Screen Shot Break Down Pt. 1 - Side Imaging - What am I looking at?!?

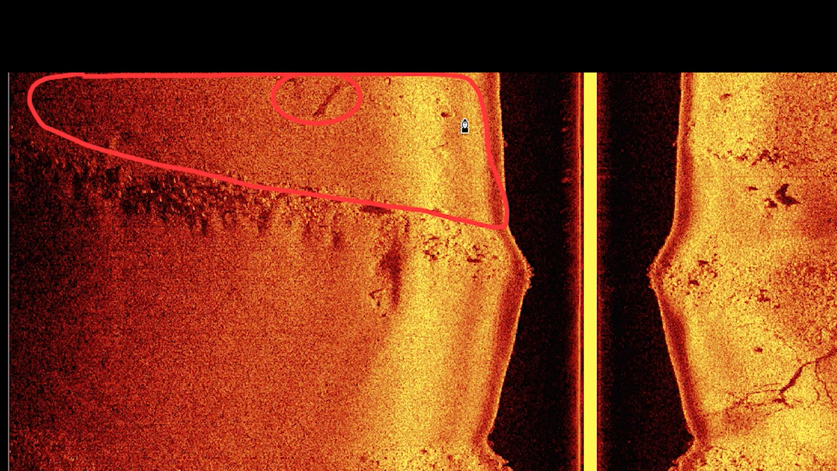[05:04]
there looks to be a potential log right in sorry don't move that a potential log right here maybe a couple of rocks right here nothing too interesting right there now on the right side in that same area this is a big rock flat there's a bunch of rocks boulders gravel in this area and if you just think of it logically if you were to take a picture of rocks this is what they would kind of look like you know you've got a bunch of mounds and rocks in here and then you can start to see the shadows from casted from the bigger rocks
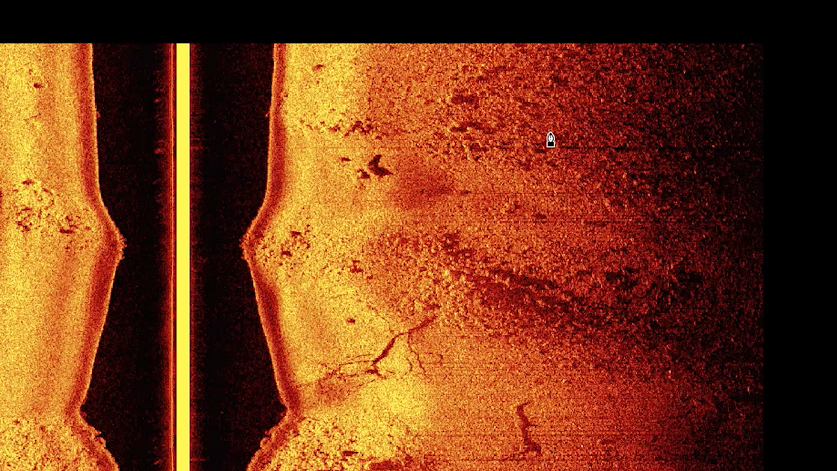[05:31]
all the way to where it gets dark here where you can't really see anything either because it got shallow
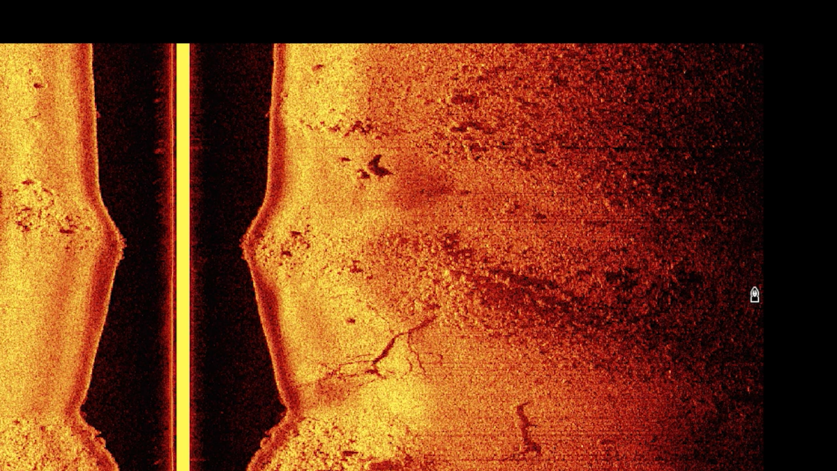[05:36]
or just the transducer beam couldn't get out that far now where you can really start to see all these rocks is in a couple areas on here now this right here is a point so this is a raised area in the river that goes all the way across kind of like so now there's a couple of reasons i can tell that it is raised
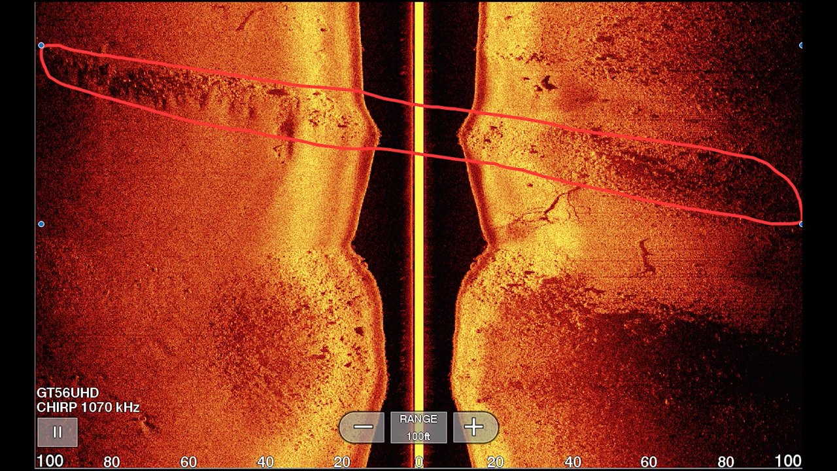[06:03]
one because of this peak right here you can see that the water column this point from here
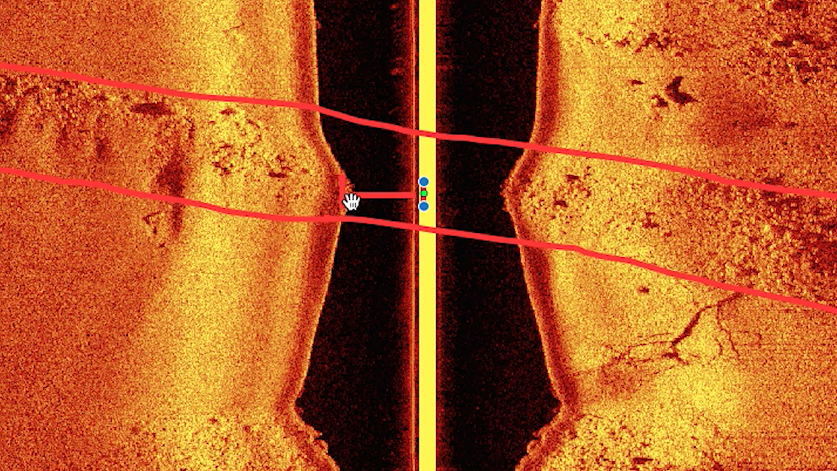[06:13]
to here that point got narrower so that is shallower right there and the same thing if we do the
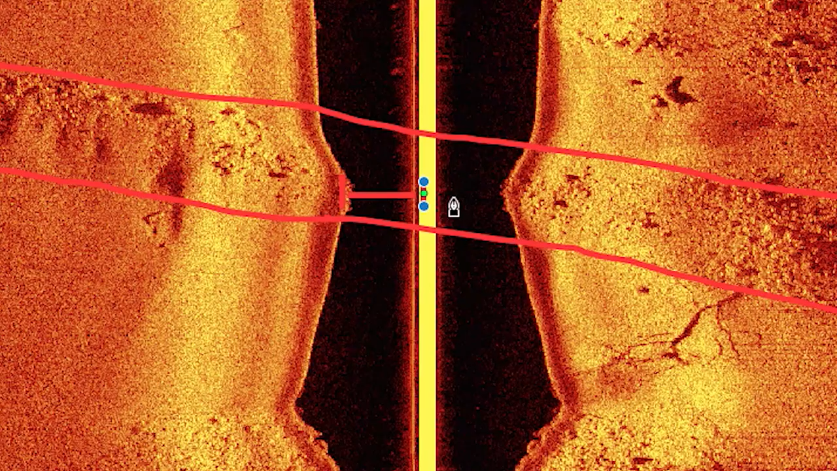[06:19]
same thing over here narrower right there so this is a ridge that runs through this uh runs through this river and you can see all the rocks on here some of these might actually be fish that are holding right on top of this rock ridge um which would be these little specks all these little individual specks those may be fish i'm not 100 sure on this one because fish and rocks um are really hard to differentiate on on site imaging if there are fish laying in the rocks it's almost
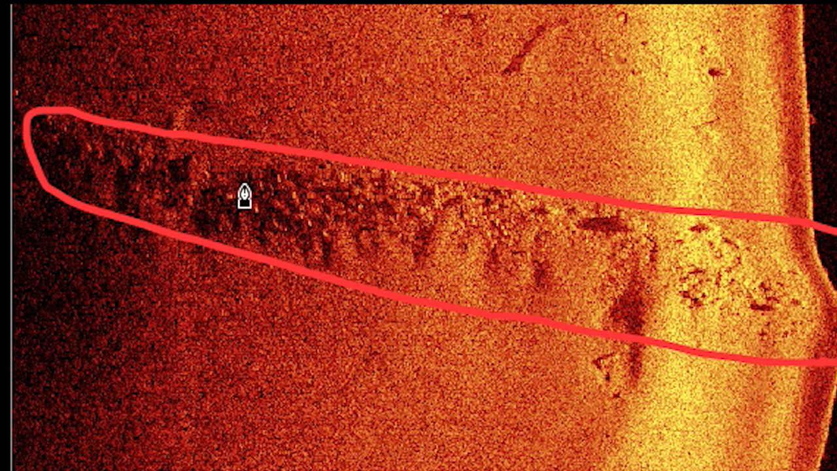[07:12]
these specks right here they just look different than everything else and i would bet that that was a big pot of fish holding on the back side of this little hump that travels all the way through and that's covered in rock so it'd probably be a good spot to stop and fish
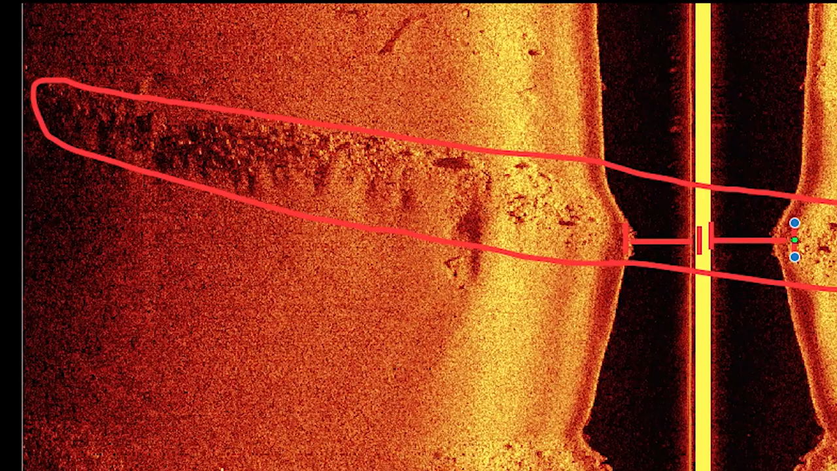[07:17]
now going back over to the right side over here we see a large shadowed area which i can circle right in here now this large shadowed area is being casted from this pile
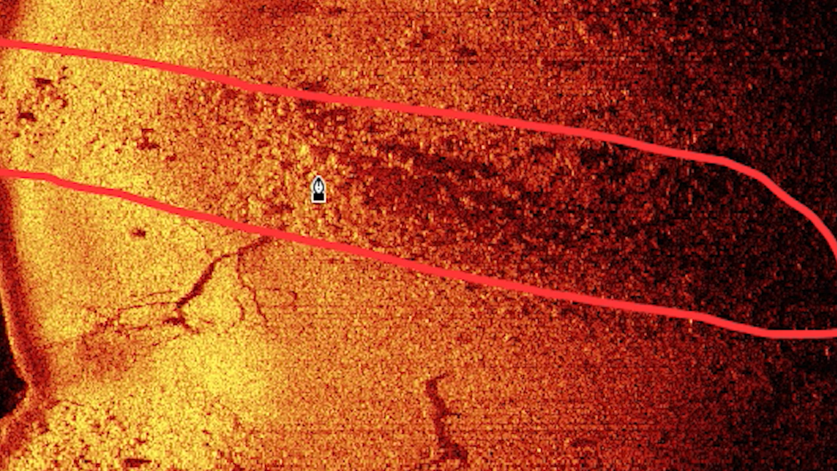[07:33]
of rocks right here so if i had to guess this area right here was raised up quite a bit more than its surrounding area because it was casting such a large shadow
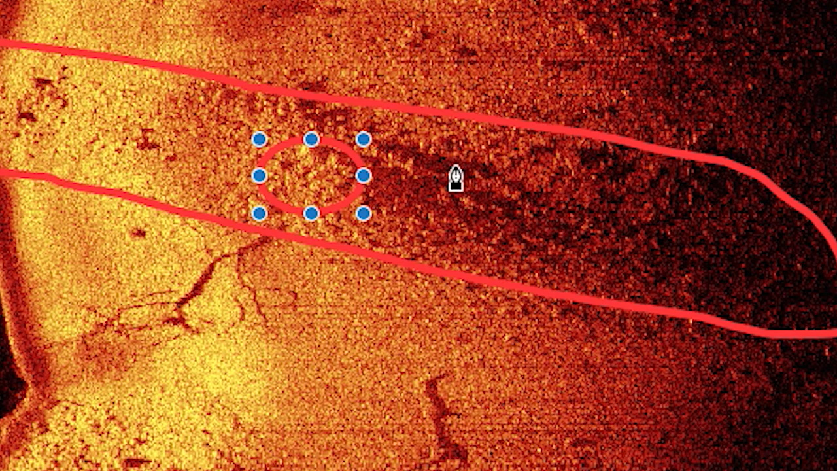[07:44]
right around here again more sand all throughout here there's not really anything at all to see right there so no sand right or sorry nothing to see right there but if we go on the right side we can see there is a couple of trees
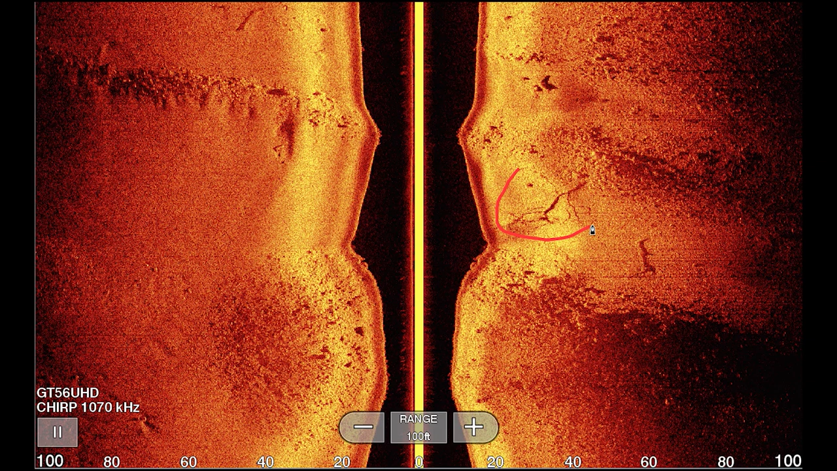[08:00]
and i'll circle them out for you so that right there is a tree or a log this right here is a log laying on the bottom
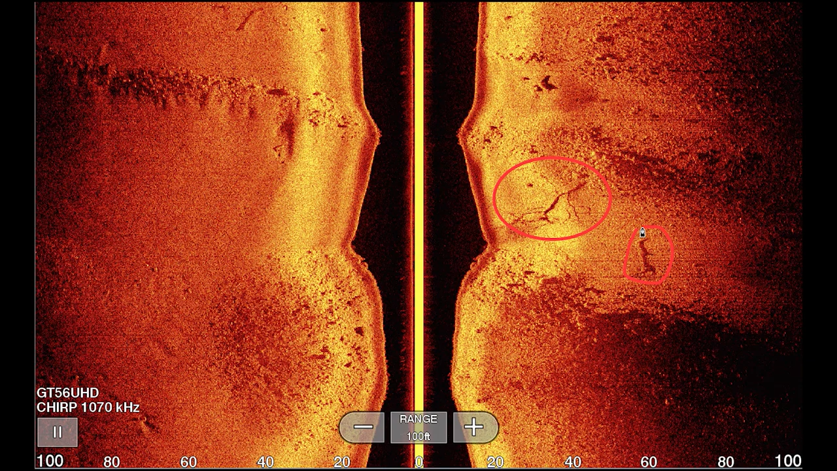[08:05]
and i will always tell you this but what i look for is the shadow when it comes to side imaging the shadow is what really will tell you that tell you what's going on and what you're kind of looking at and that's one of the great things about this gt56 is it seems to produce better more crisp defined shadows in the gt54 but again shadows are what you're looking at and that's what is really telling us what's going on if this shadow was not here the
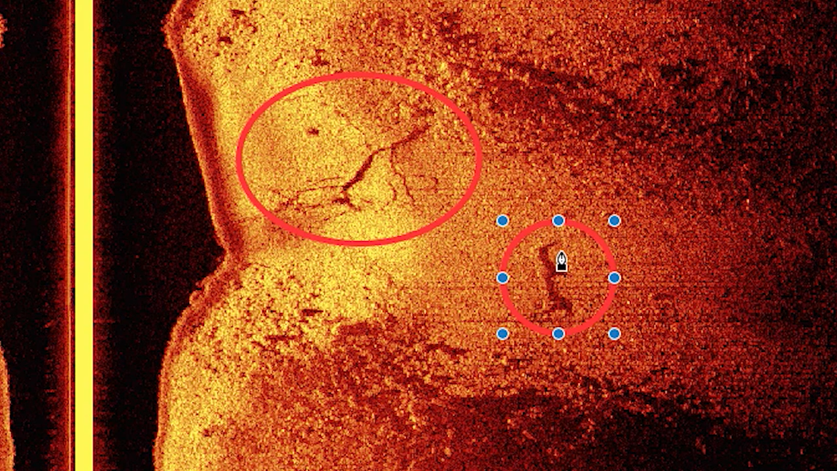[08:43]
tree itself would be extremely hard to see and again you can see this log laying down on the ground right here uh clear as day that's a main trunk with a couple of uh branches sticking out from it now moving down again we have another hump another rock hump that we went to now the cool thing about this hump is that you can see uh obviously it got it went deeper got shallower went deeper again and this hump you can clearly see goes just like this
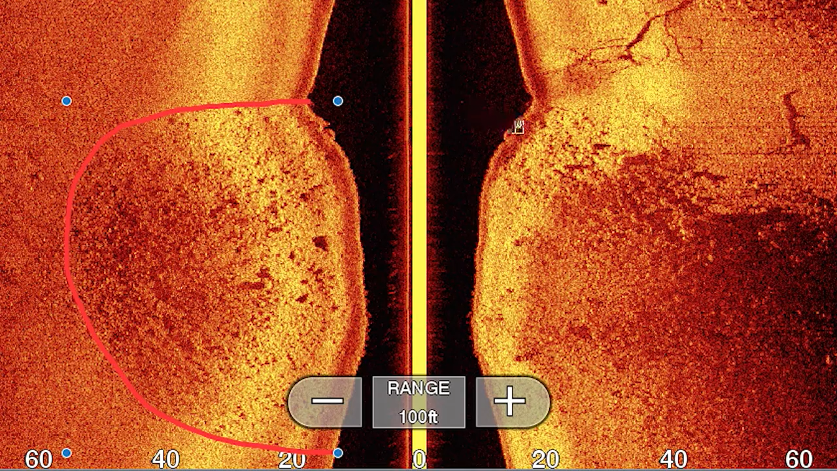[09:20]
so that that hump right there and then the same thing this one kind of went over like this we don't really know what it did over here
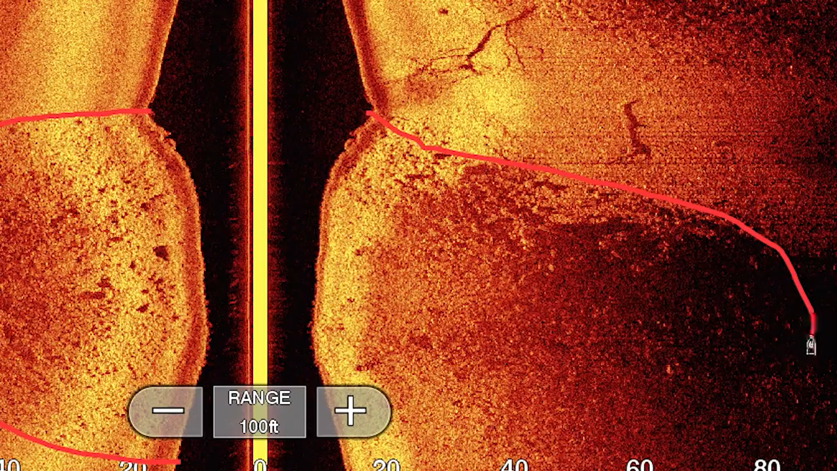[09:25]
because it got so dark but they're both kind of like that so this all this area that i kind of have highlighted would have been shallower so it would have been shallow and starting to taper off you can start to see how it gets darker
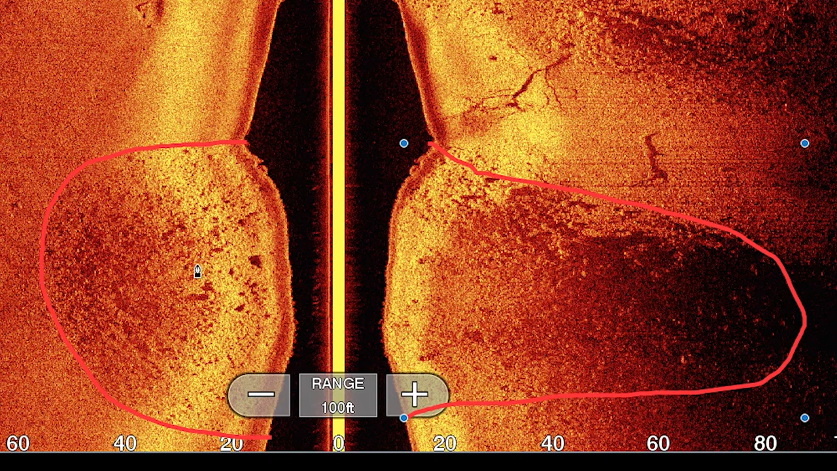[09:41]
starts to taper off taper off taper off until it finally hits uh pretty a pretty consistent depth right here so if you're looking for rock parts points say you're a walleye fisherman and you see something like this come up and you can you know you want to drop a way point right here say okay that's a spot i want to return to and start seeing if they're fish maybe if you have live scope drop your live scope in
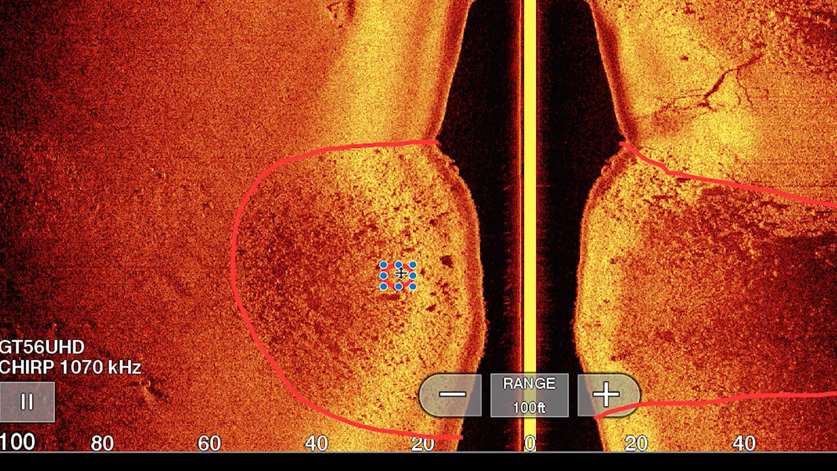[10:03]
hit that part right there and hopefully have a productive day on the water now we have one more little object
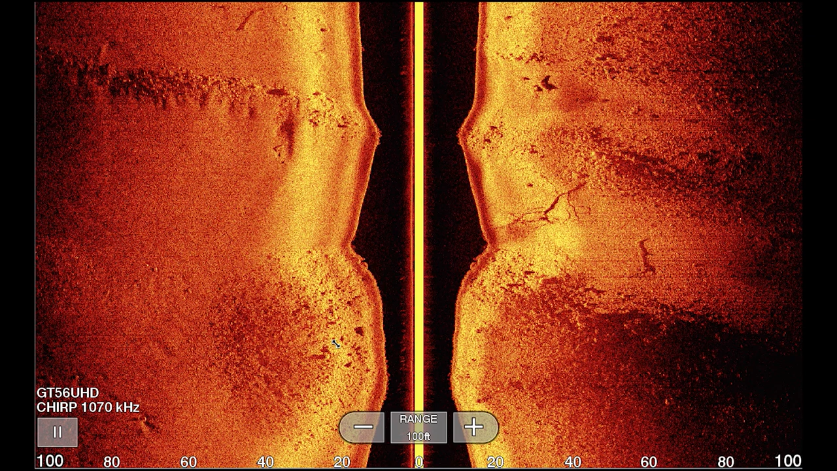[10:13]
on here that may potentially be a fish um it's never really stood out to me until i really started diving into uh this screenshot and really taking a good long look at it
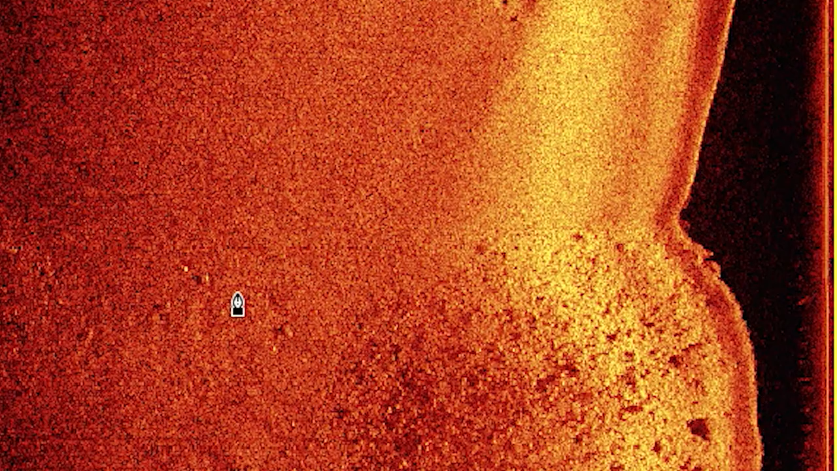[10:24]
and that's this little guy right here i wish i could zoom in for you guys i probably can do it in post editing
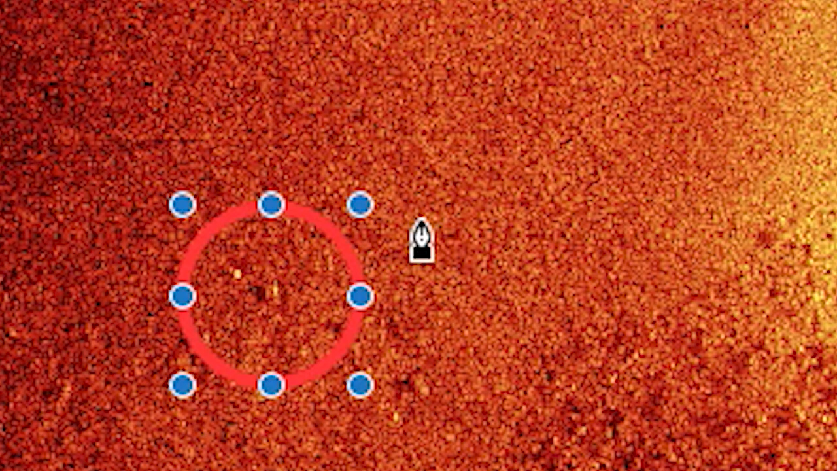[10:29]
so maybe i'll do that right here but um you can see one little grain of rice right here and that would be the actual fish mark and then you can see
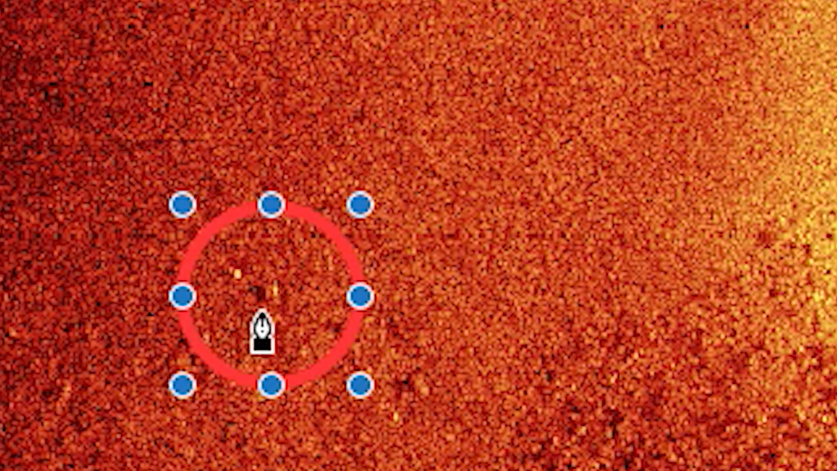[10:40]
its shadow now the cool thing about side imaging is you can kind of tell how far something is off the bottom or in the water
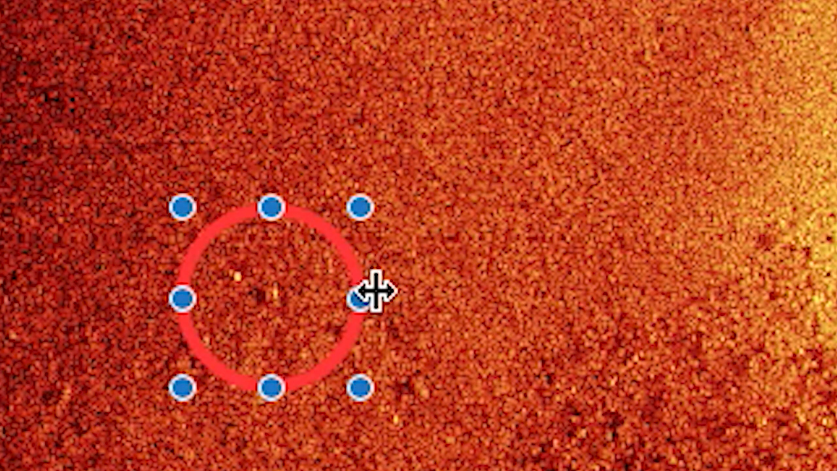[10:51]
column depending on how far its mark is from its shadow